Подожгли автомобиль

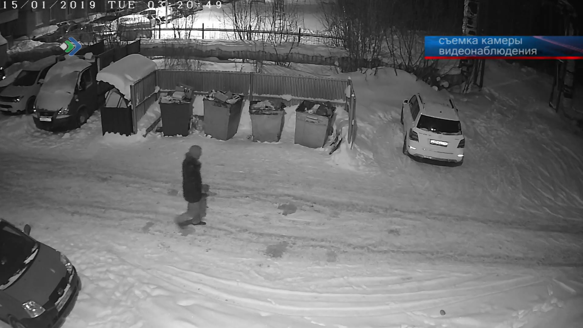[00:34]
Выходит оттуда уже с черным пакетом, предположительно с мусорным.
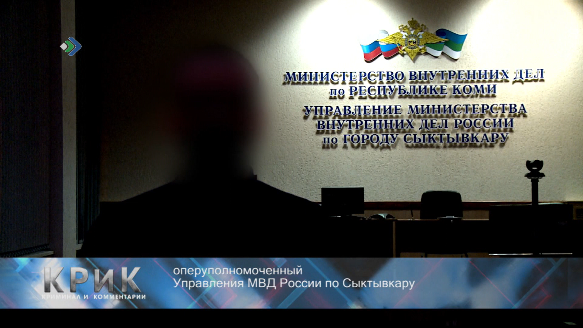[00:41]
Подходит к данной автомашине, наливает горючее смазочное вещество, скорее всего. Тряпку поджигает, происходит хлопок, большая вспышка.
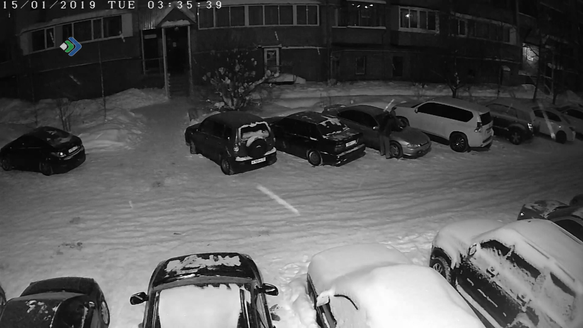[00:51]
После чего скрывается в то же направлении, откуда и пришел. Он знал, что ведется видеозапись, потому что обращают внимание на камеры.
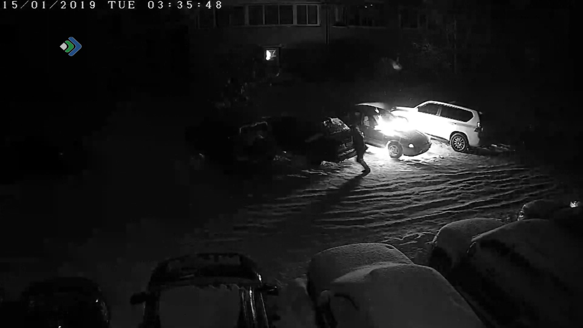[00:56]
Было холодно достаточно, поэтому предполагаем, что все-таки оделся по погоде и,